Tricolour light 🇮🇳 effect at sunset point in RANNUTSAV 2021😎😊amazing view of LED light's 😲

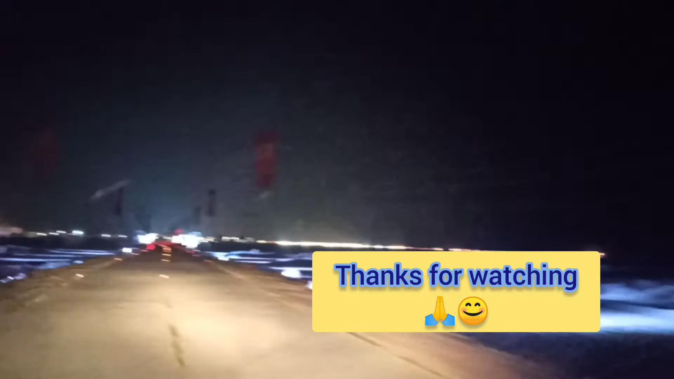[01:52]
अमेजिंग। अब आएगा यहाँ पे पॉइंट, काइट्स बना रखे हैं।